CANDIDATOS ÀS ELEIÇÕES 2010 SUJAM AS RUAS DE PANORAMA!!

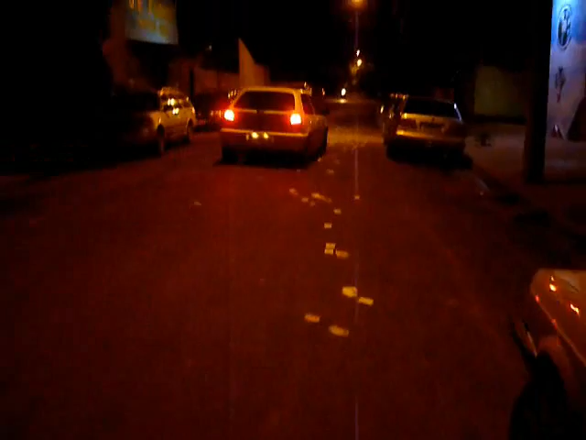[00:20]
Bem, aqui vocês acompanham imagens da sujeira deixada pelos políticos.